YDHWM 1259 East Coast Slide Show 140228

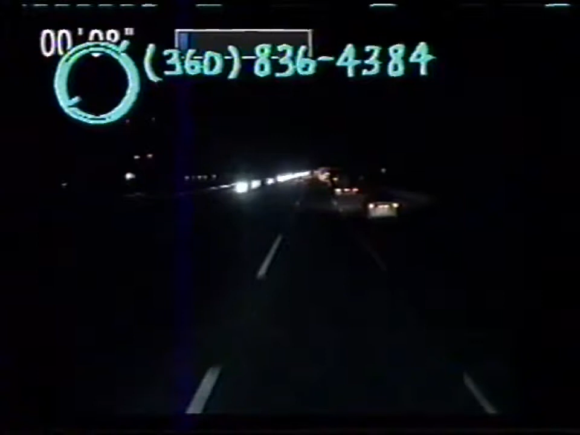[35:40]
Yeah, this is now having left New York, so I think we're in maybe, what is that, Jersey? Maybe? Yeah. This is the New Jersey Turnpike. This is the Turnpike, yeah. It's so cool to not have to drive.
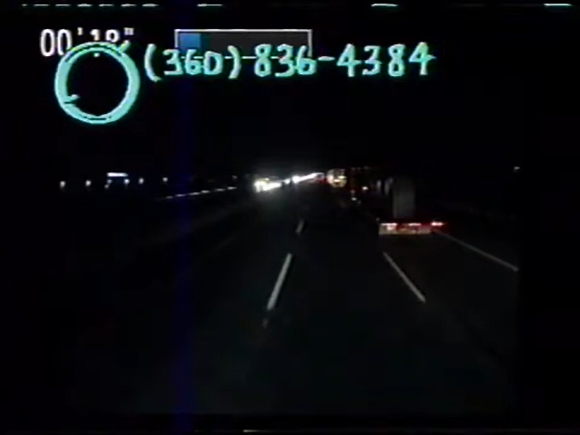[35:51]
I'm so glad we didn't drive because there's toll things and like it's a long time. But it was enjoyable to just kind of sit and watch. I really love public transportation on the East Coast. It's so easy, and they've got like a card that you just swipe it and then the thing opens, and then you walk in and then you just swipe it again when you leave. It's just so easy. Oh, I even jumped over in New York. We were running out of time and we were going to miss our bus, and I was trying to buy a ticket from the machine to get on the subway,